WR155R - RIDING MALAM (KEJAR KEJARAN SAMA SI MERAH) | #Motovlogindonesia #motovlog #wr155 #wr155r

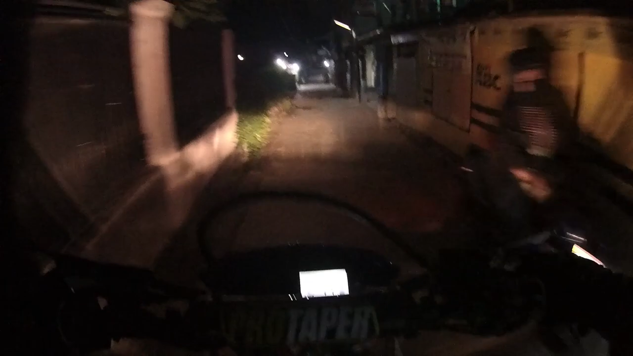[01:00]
Halo, kembali lagi bersama Arumoto Vlog.
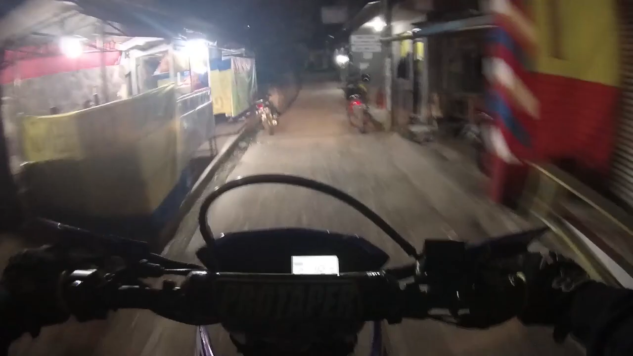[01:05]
Hari ini malam sih, malam ini.
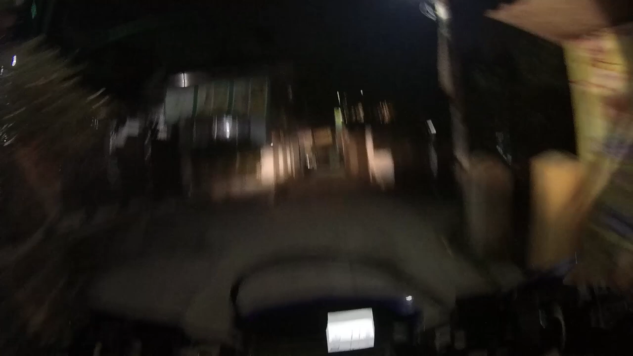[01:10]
Hari ini, emang hari ini sih. Malam ini kita gak kemana-mana sih, gak ngapa-ngapain.
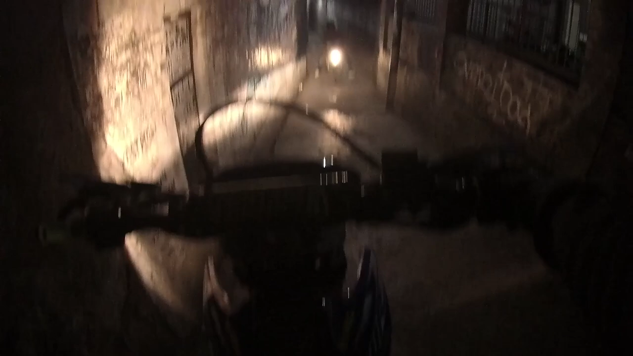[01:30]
Terus, sekalian juga nyobain posisi kamera.
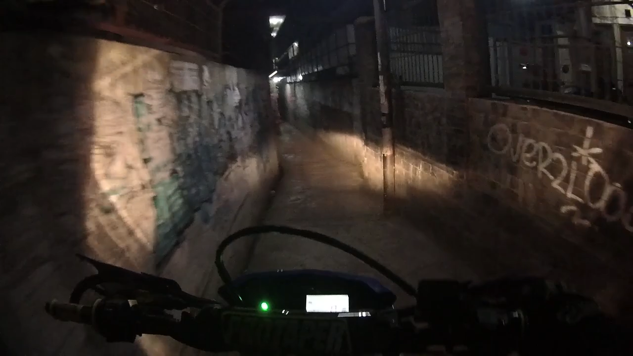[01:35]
Lagi nyari-nyari posisi kamera yang bagus.
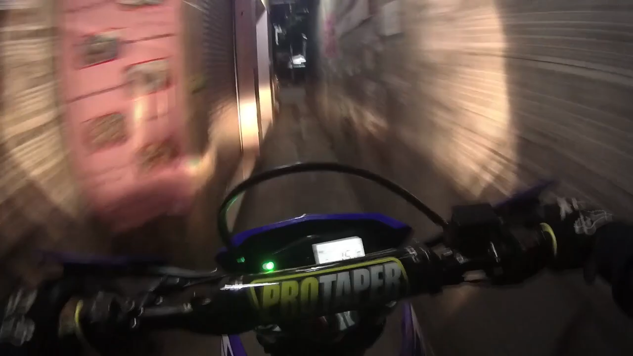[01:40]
Soalnya, belum dapet angle yang pas sih, yang bagus.
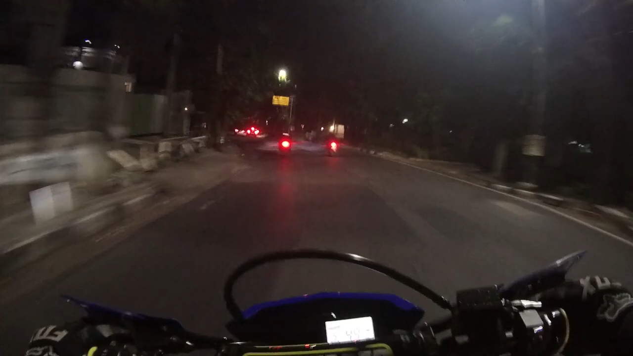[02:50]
Ini juga sekalian ngetes posisi kamera. Soalnya lagi nyari angle yang bagus kameranya. Karena kan kemarin terlalu ke atas. Terus terlalu ke bawah.
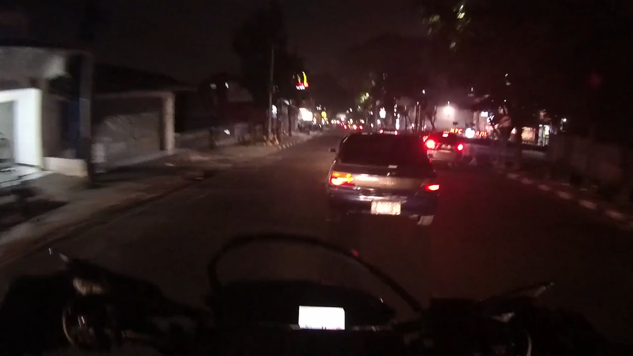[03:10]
Jadi, keliatannya jelek sih. Jadi, makanya sekarang lagi nyobain posisi kameranya. Jadi, komen di bawah ya. Gimana posisinya? Kurang ke atas? Kurang ke bawah? Kurang ke samping? Atau kurang gimana? Tulis di komentar di bawah. Atau kurang ganteng? Atau kurang pasangan? Gak apa-apa. Tulis aja bebas. Jujur.
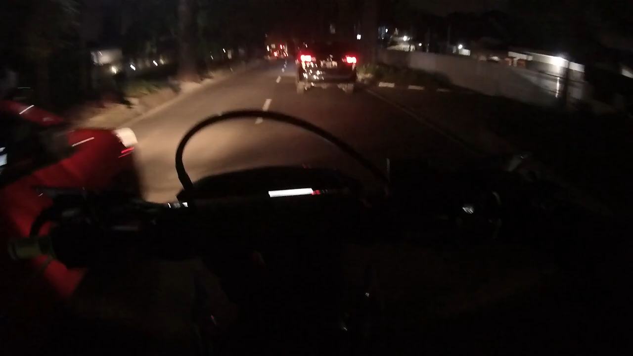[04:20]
Terus, sebelumnya lagi, posisinya terlalu ke bawah. Jadi, kelihatannya, yang kelihatan cuma tanki doang. Dan juga bisa komen di bawah untuk konten-konten selanjutnya, video selanjutnya, video apa.